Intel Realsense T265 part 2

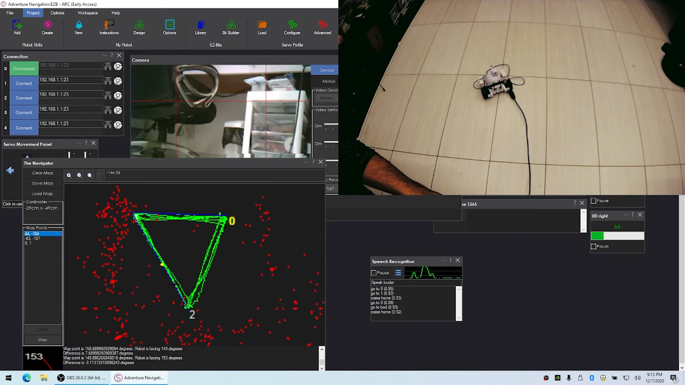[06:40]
I love hearing the robot say, I'm coming home. Oh, we're chewing up the cable here slowly. Let's fix this. There we go.
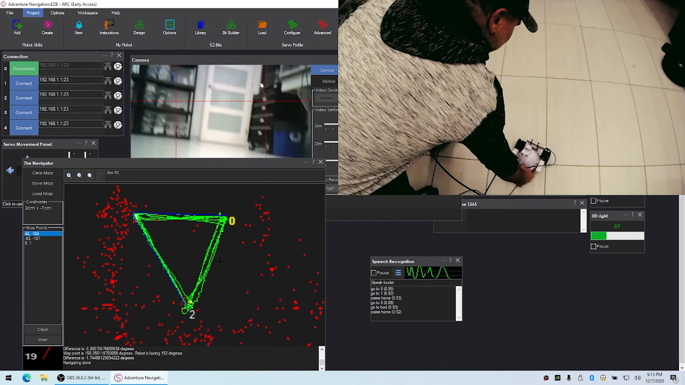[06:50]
So the neat part about this is I can move the robot anywhere at all in the room and I can still get to any of these locations.
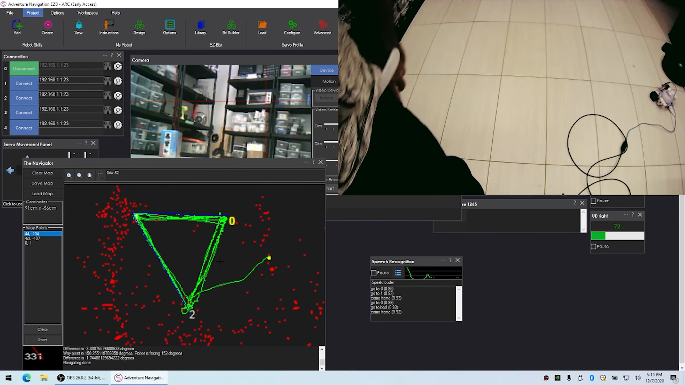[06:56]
And then we're going to tell the robot to go someplace. Go to bed.
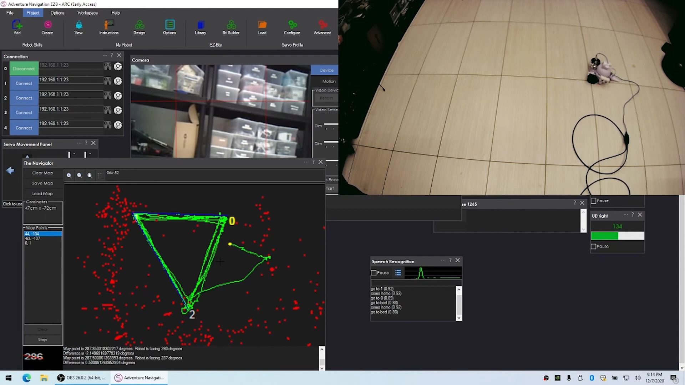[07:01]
Come home.
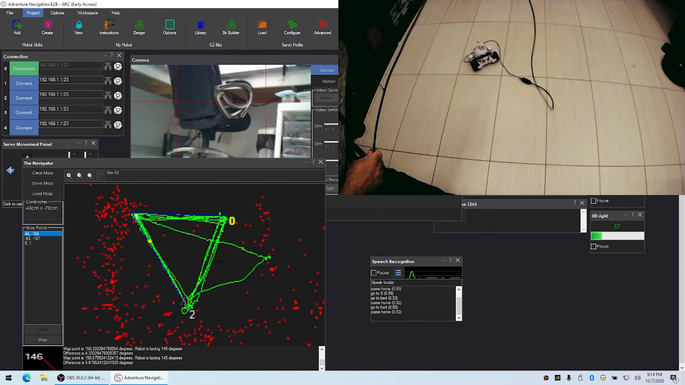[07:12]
Go to kitchen. You see we interrupted it halfway and told it to start going someplace else.
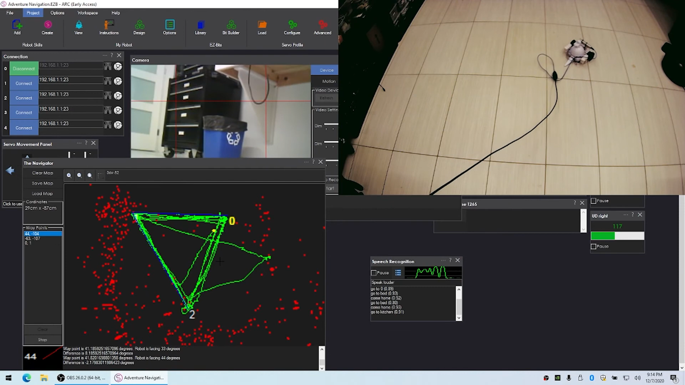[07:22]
Go to bed. Come home. I am coming home.
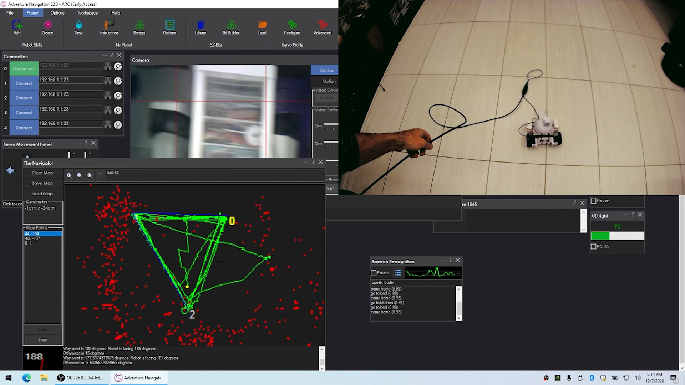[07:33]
So combining what we have now with a variety of distance sensors as well, you can start seeing that the actual room is starting to map itself out.
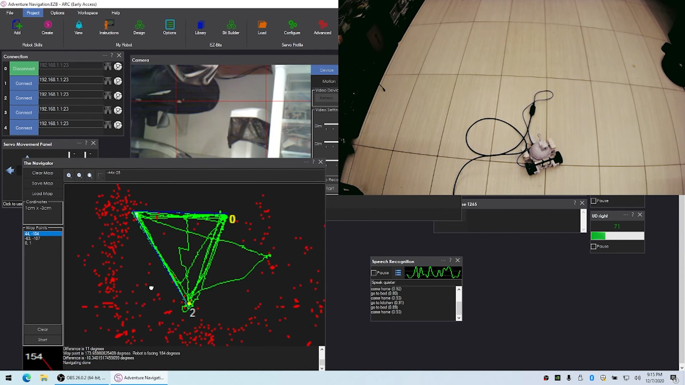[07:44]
And this is actually really interesting to see because this is all happening with only three ultrasonic distance sensors. So these are nothing fancy. These are $1 or $2 a piece. You can see that we're getting actually a pretty decent layout of what the room looks like. The more we drive the robot around, the larger map will make. Now, if you're going to be navigating in your home or someplace often, you're probably going to want a LiDAR for much better resolution than what you're getting out of these little sensors.
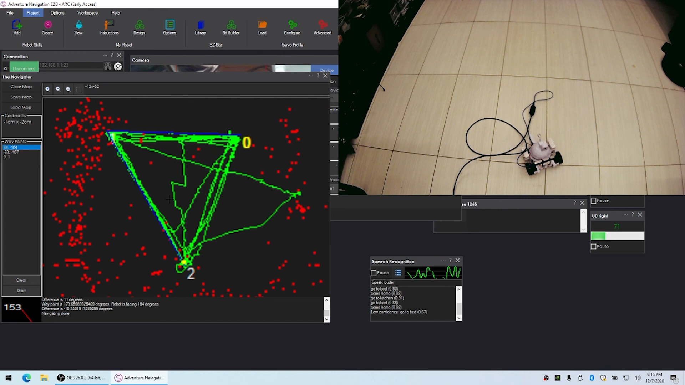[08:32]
for example, from the T265. You can also use a variety of other different localization systems like the IPS, the Indoor Positioning System. And you can display this data as well using a SLAM system. So that's it for this video, part two of the series. Stay tuned for part three because we have some pretty cool stuff coming up next.